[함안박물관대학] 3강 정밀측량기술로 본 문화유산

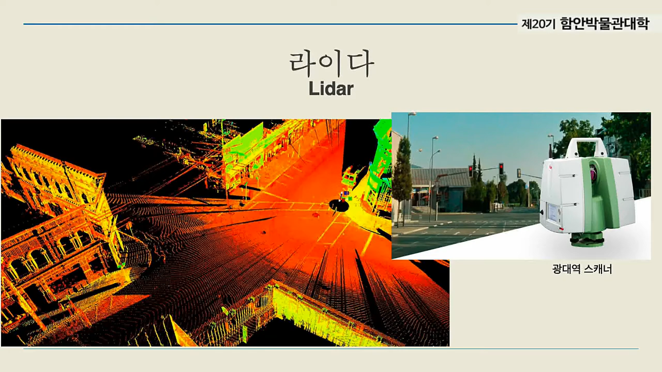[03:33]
넓은 범위를 측량할 때 사용되는 광대역 스캐너와 작은 유물의 기록을 위한 정밀 스캐너로 구분될 수 있습니다.
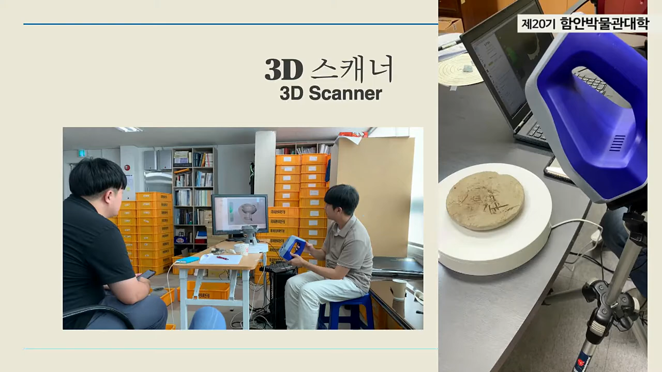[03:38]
그 밖에도 활용 목적에 따라 다양한 장비와 기술들이 이용되고 있습니다.
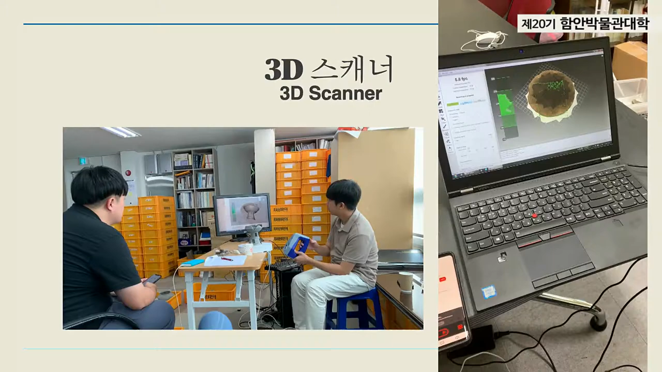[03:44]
사진 측량은 우리가 흔히 사용하고 있는 카메라를 이용하여 대상물을 촬영하고 컴퓨터 프로그램에 의해 3차원 정보를 취득하는 기술입니다.
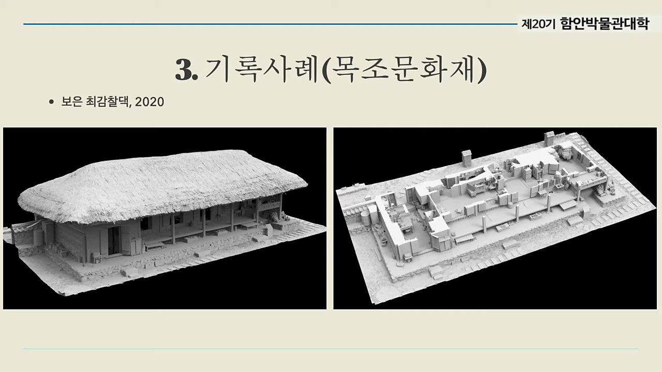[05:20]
보시는 사진은 색깔이 들어가 있지 않은 순수한 형태만을 나타내는 그러한 자료입니다. 여기에 촬영된 사진을 이용하여 색상을 입혀 3D 실감 모형을 완성하게 됩니다.
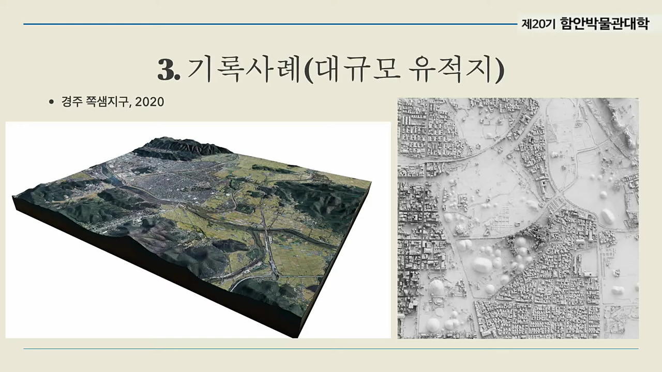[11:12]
그림에 보시는 것은 경주 전체 일대와 대릉원, 황리단길 일대의 정밀 기록 결과입니다.